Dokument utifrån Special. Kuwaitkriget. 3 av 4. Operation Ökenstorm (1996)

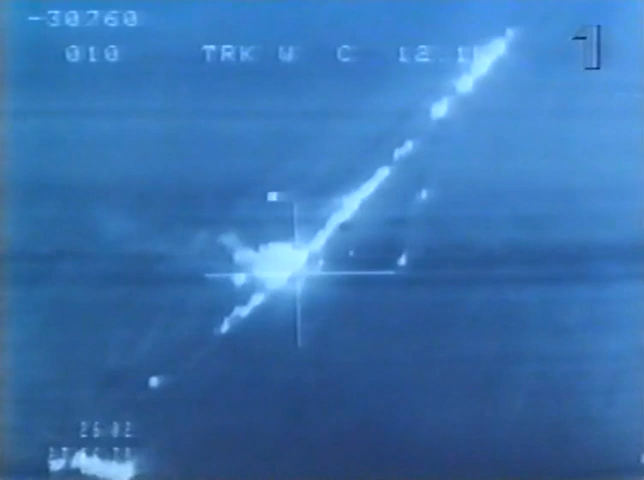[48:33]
Bomberna som Kraus och Seidel fällde slog ut fordonen i täten och vållade ett enormt trafikkaos.
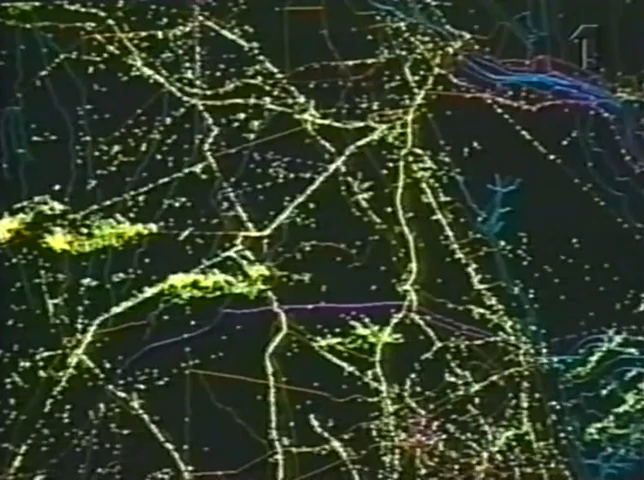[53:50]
Ett amerikanskt spionplan tog den här bilden av slagfältet.
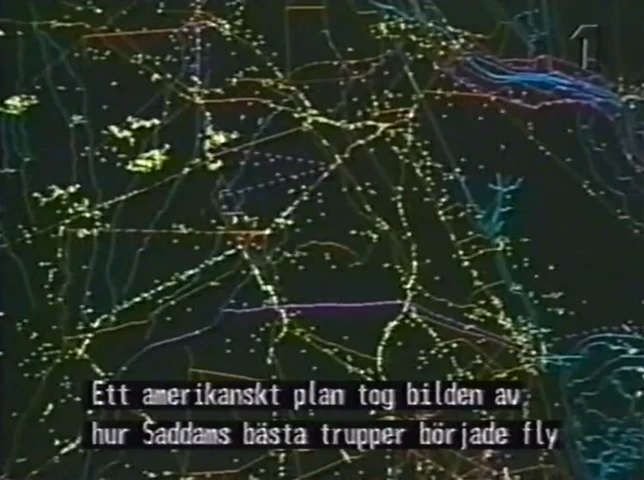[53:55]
Den visade hur Saddams bästa trupper, det republikanska gardet, började fly.